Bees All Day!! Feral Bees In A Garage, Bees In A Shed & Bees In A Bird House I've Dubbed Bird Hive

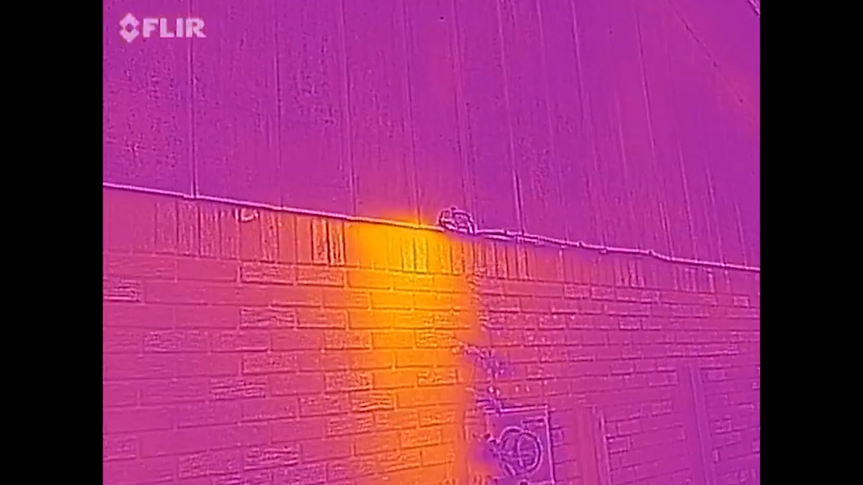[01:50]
Anyway, here's where they're coming in and out. You can see right here.
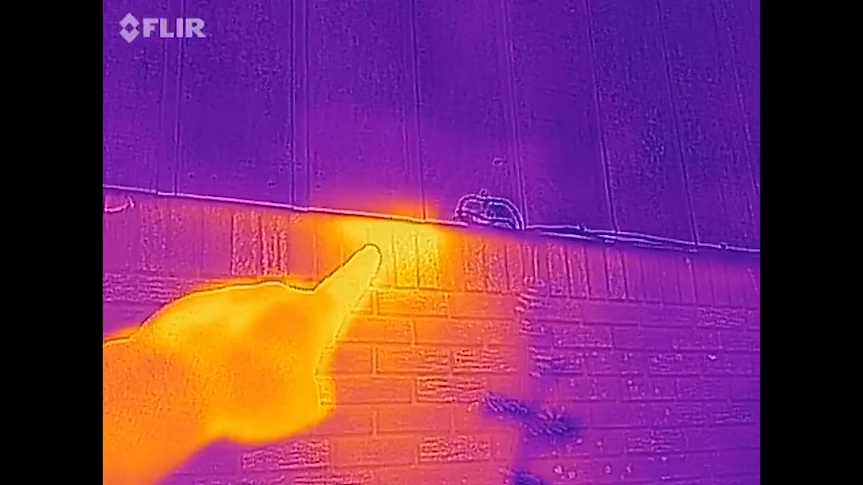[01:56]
It's exactly where they're coming in and out. That's the only spot they're coming in and out.
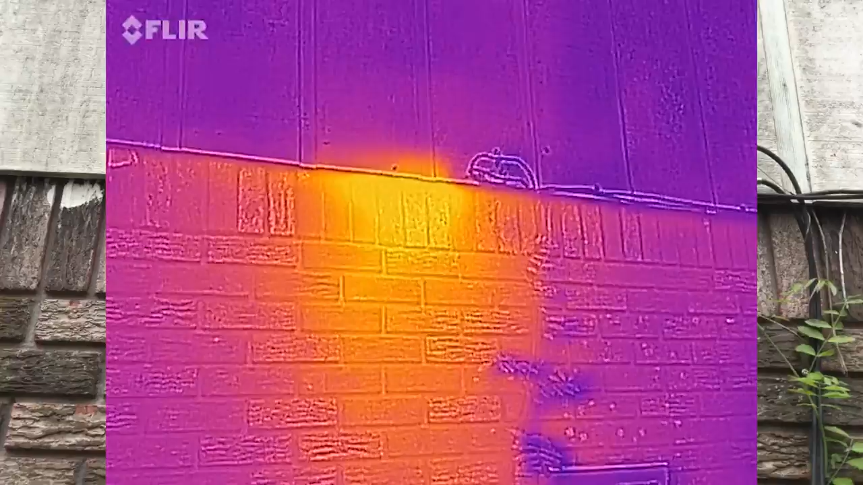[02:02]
No doubt they're in the wall, but really don't know how big it is. Even with the flare, you can't tell that.